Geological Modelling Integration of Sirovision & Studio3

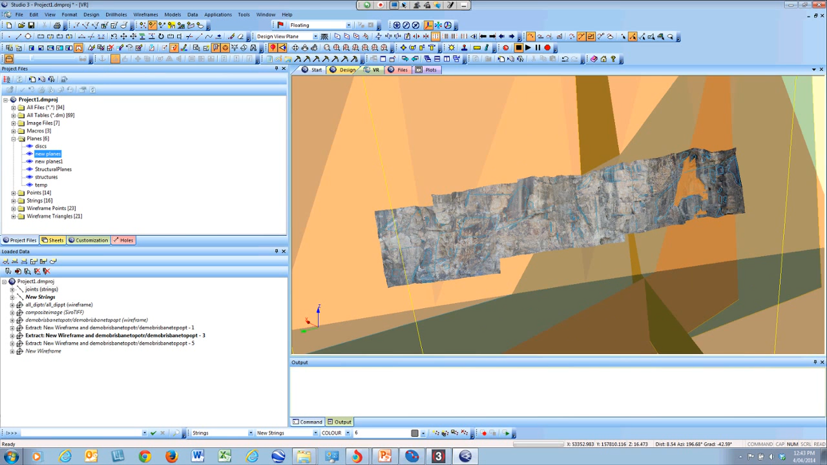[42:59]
Now if I turn off, we can also change these to planes as well. This is the file that I downloaded from Sirovision before. And if I go back into the sheets window and turn off my new strings,
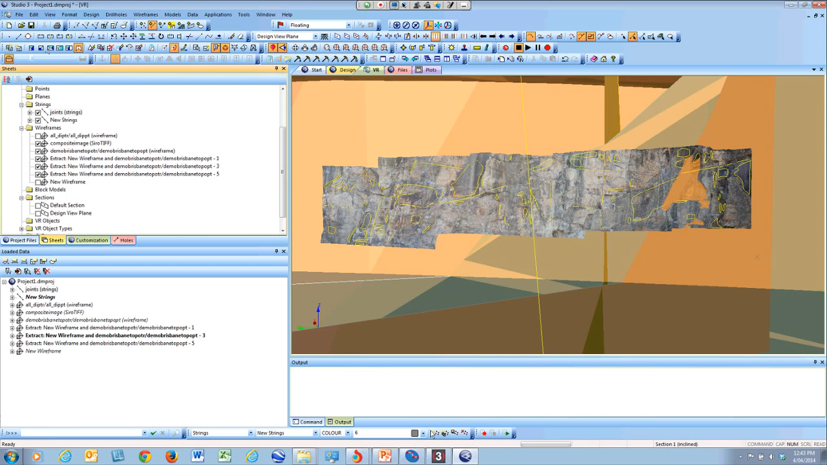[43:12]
and then do exactly the same, design, string tools, convert strings to planes. Basically, we've got all the joints associated with this. And then it's created this new file called new planes. I can go up to data and, sorry, applications, charting, and StereoNet.
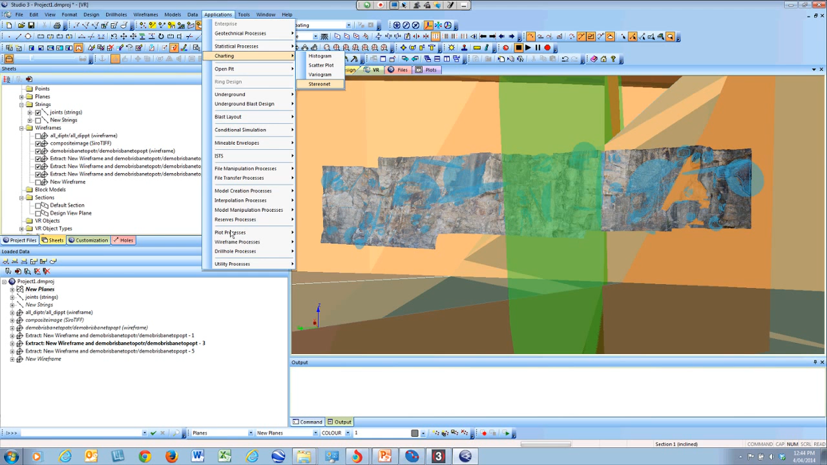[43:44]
And basically we'll do a stereo net of all these joints that we've exported out of Sirovision and into Studio.
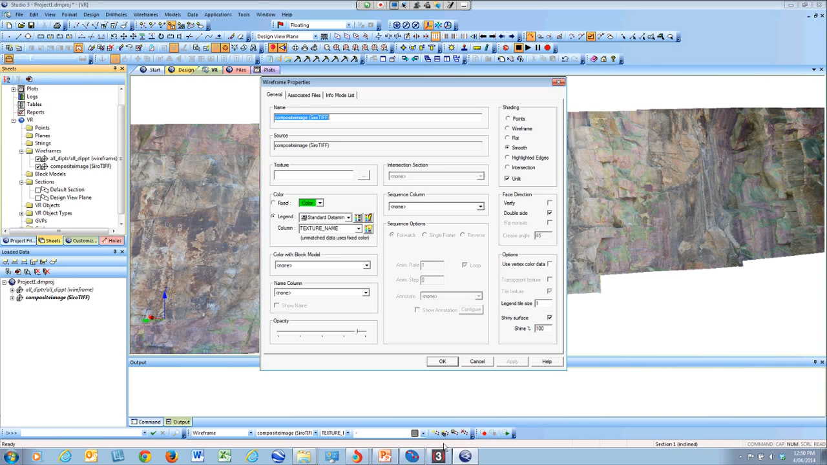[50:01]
That's probably better. And then when I rotate up, you can see all the green triangles, and this is based on the orientation sets that I've got selected.
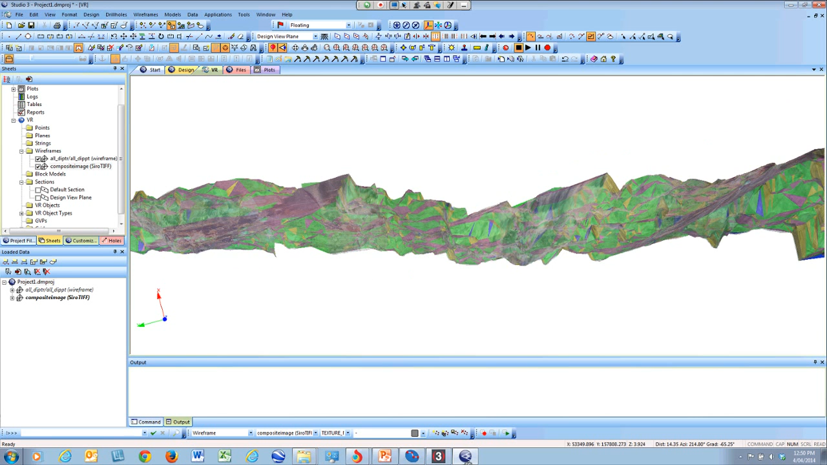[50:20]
And then when I rotate down, you can see all the blue triangles. And when I look straight ahead, you can see all the pink triangles. So it's a good way of letting the
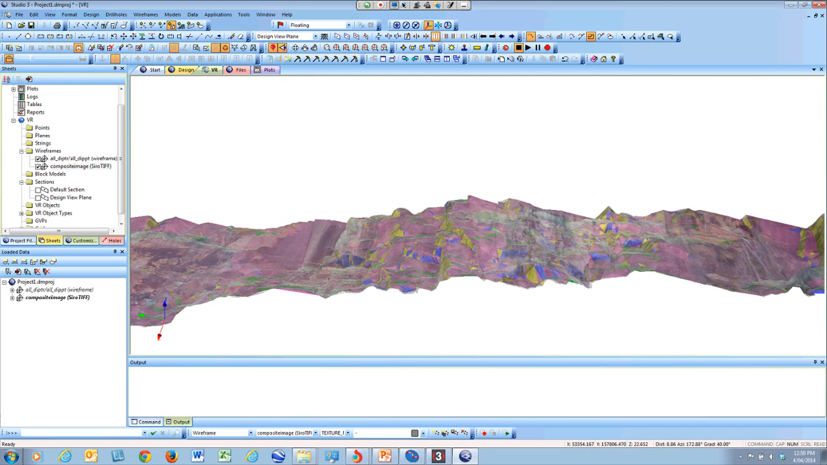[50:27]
computer define where the orientation sets actually are instead of visually doing it.
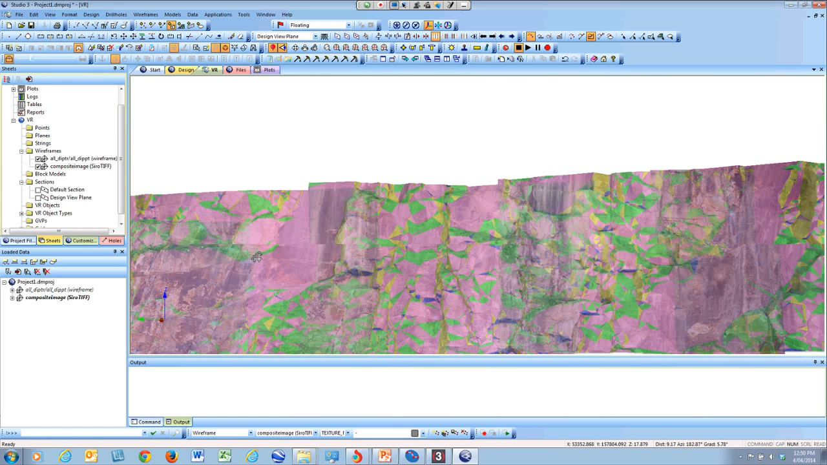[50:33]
So you can see all the blue ones, you can see all the green ones, and you can see all the yellow triangles as well.